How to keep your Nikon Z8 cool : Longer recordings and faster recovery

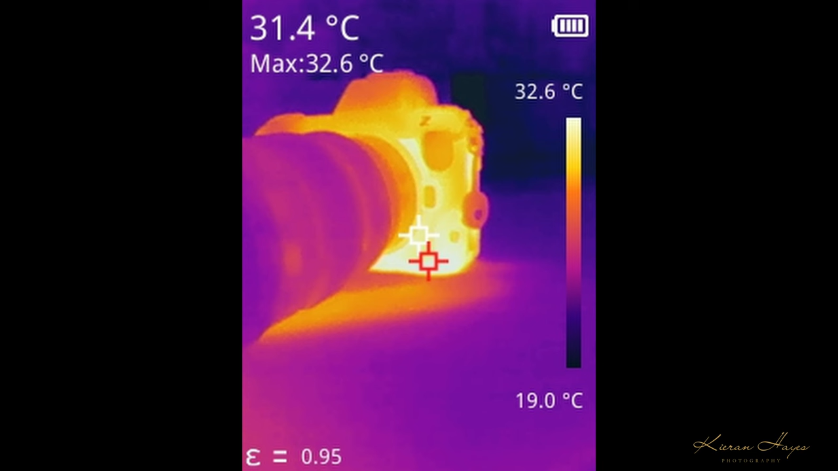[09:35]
On screen: spot 31.4°C, max 32.6°C, scale top 32.6°C, scale bottom 19.0°C
That would then explain why the camera body is showing up as being so hot in these thermal images.
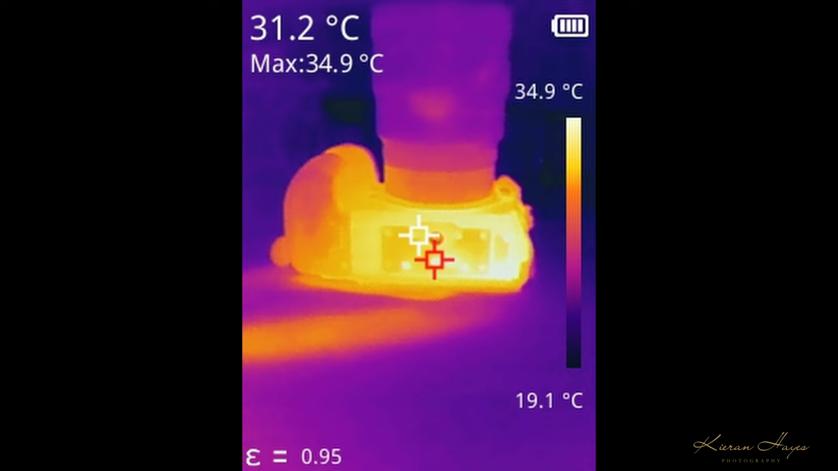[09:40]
On screen: spot 31.2°C, max 34.9°C, scale top 34.9°C, scale bottom 19.1°C
So this all means all that heat is being soaked in to the internals of the camera body and it's very slow to be released.
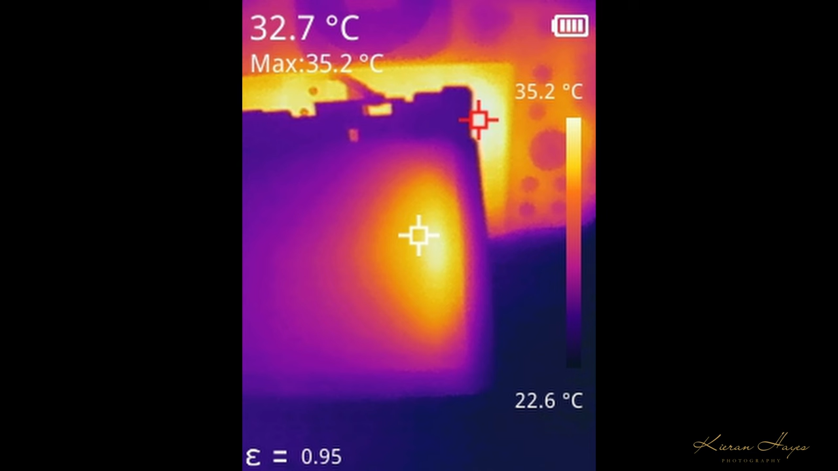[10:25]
On screen: spot 32.7°C, max 35.2°C, scale top 35.2°C, scale bottom 22.6°C
It's 32.7 degrees. But the camera body behind the lcd is already at 35.2 degrees celsius. That's the heat from the heatsink and the protests are starting to come true. Again a bit later on into the recording you can see it moves up to 36.2 degrees celsius.
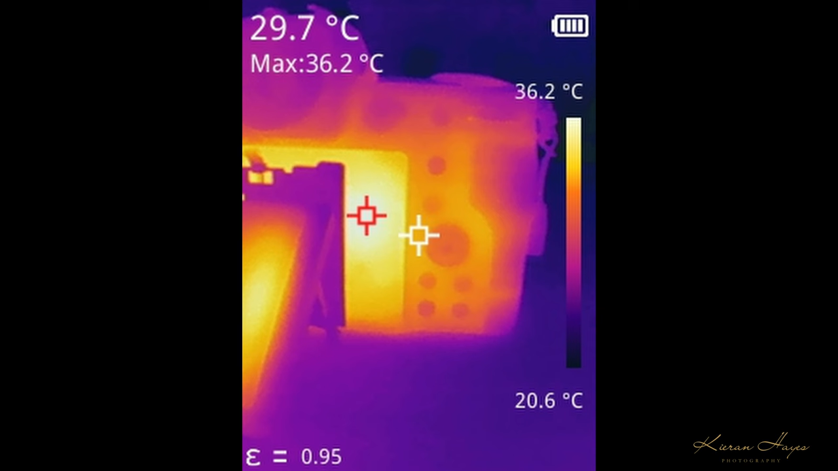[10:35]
On screen: spot 29.7°C, max 36.2°C, scale top 36.2°C, scale bottom 20.6°C
There's some serious heat coming off the back of the camera body. It rises to 36.9 degrees celsius and then just at the hot card warning you can see it reaches 40.1 degrees celsius. That is an incredible amount of heat being trapped in behind the lcd and even the lcd is getting hot in exactly the same position.
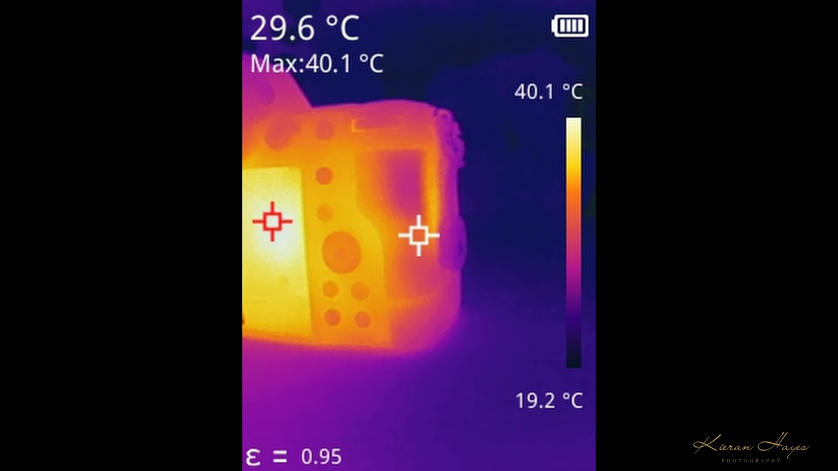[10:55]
On screen: spot 29.6°C, max 40.1°C, scale top 40.1°C, scale bottom 19.2°C
So pulling that lcd back off the back of the camera really did help the recording time and it improved the recording time by just over one minute.
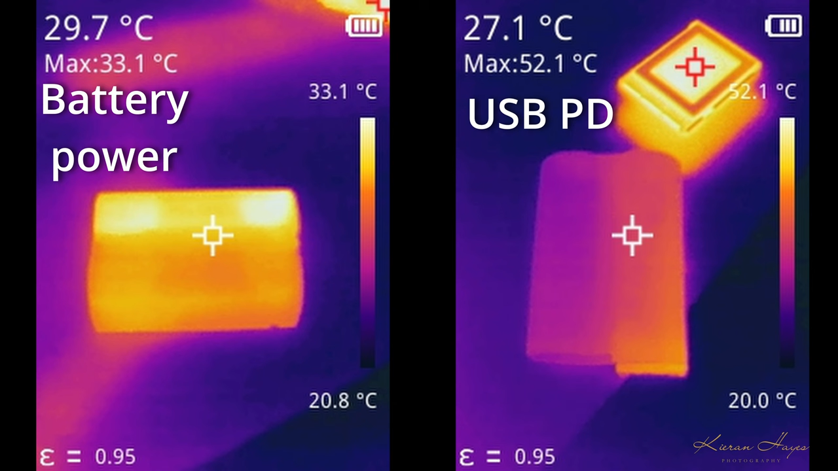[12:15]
Please disregard the maximum temperatures because the cfxpress card is giving a false reading in the background. But the three degree difference if you're shooting for hours on end in 4k that is going to make a big difference to the internal heat generated inside the camera.
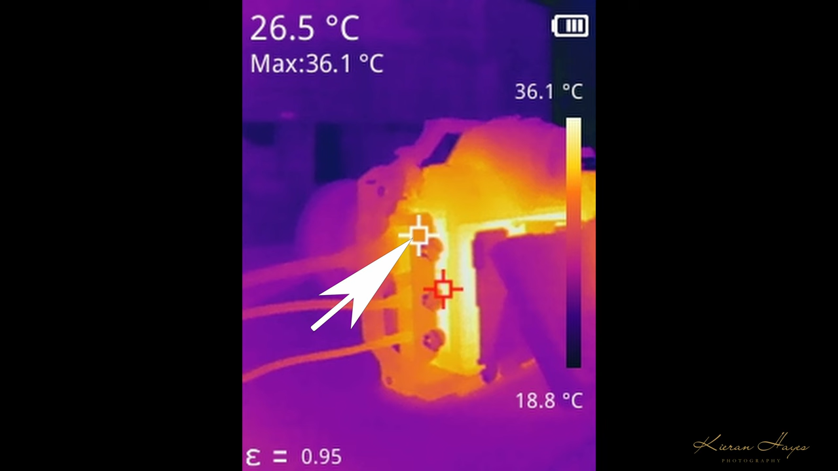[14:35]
On screen: spot 26.5°C, max 36.1°C, scale top 36.1°C, scale bottom 18.8°C
So the strain relief bracket and the hdmi and usb cables are after increasing the temperature on the camera cage by over three degrees celsius so that's three degrees celsius that's being sucked out of the actual camera by those hdmi and usb connections. As the hot card warning has come on the actual camera temperatures after rising to
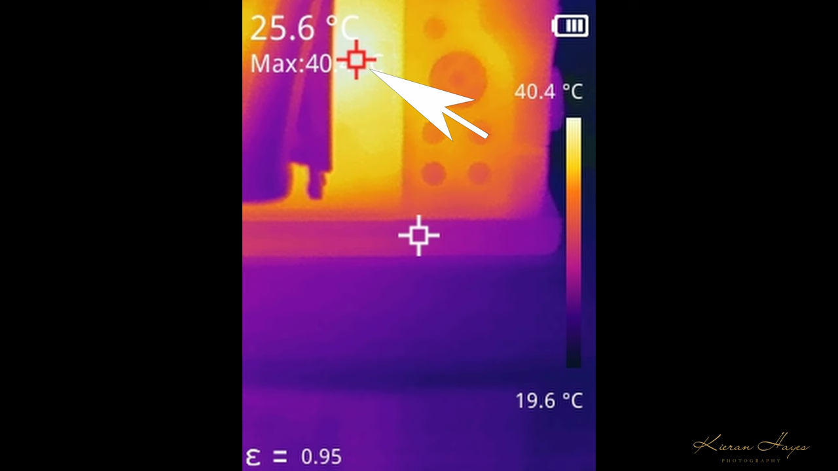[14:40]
On screen: spot 25.6°C, scale top 40.4°C, scale bottom 19.6°C
40 degrees whereas the camera cage on the base is only 25.6.
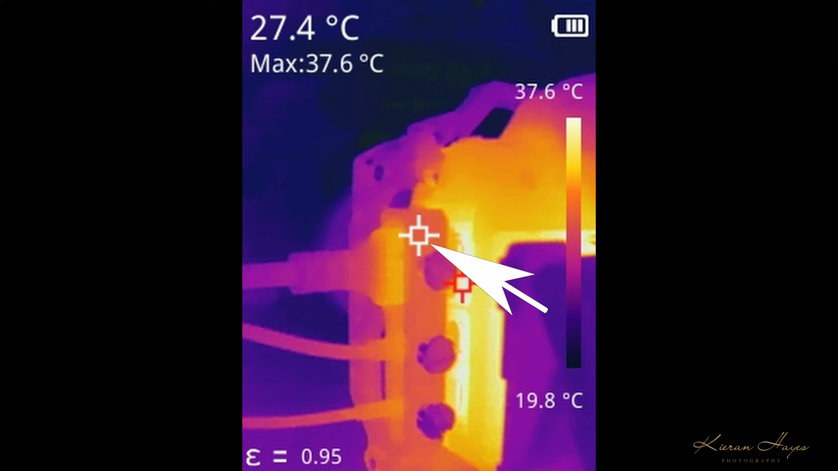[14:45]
On screen: spot 27.4°C, max 37.6°C, scale top 37.6°C, scale bottom 19.8°C
At the very same time the strain relief bracket is at 27.4 degrees celsius and crazily the hdmi connection is at 29.1 degrees celsius.
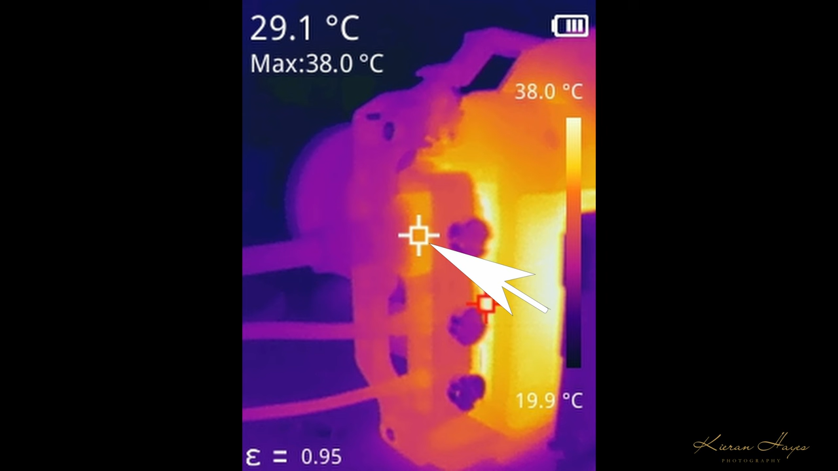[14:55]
On screen: spot 29.1°C, max 38.0°C, scale top 38.0°C, scale bottom 19.9°C
Looking at the overhead shot then you could quite clearly see the hdmi socket usb socket and strain relief are sucking heat out of the camera.
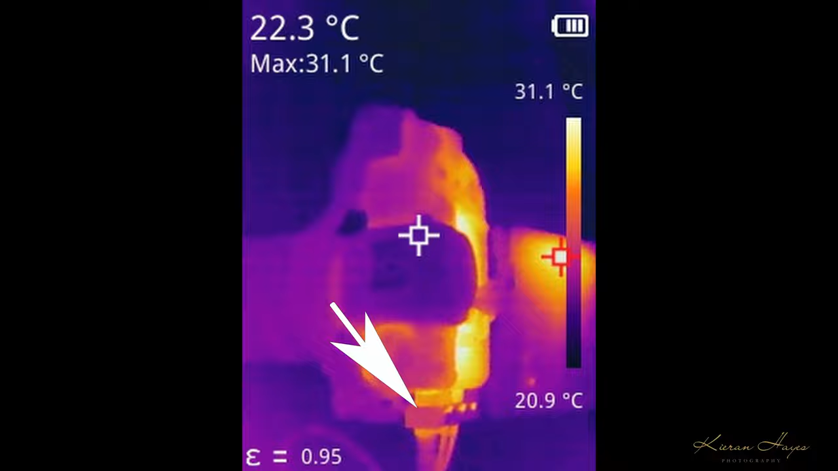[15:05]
On screen: spot 22.3°C, max 31.1°C, scale top 31.1°C, scale bottom 20.9°C
But i was thinking hey if it's sucking the heat away does that mean that the heat doesn't go into the camera body as much? So i had no idea.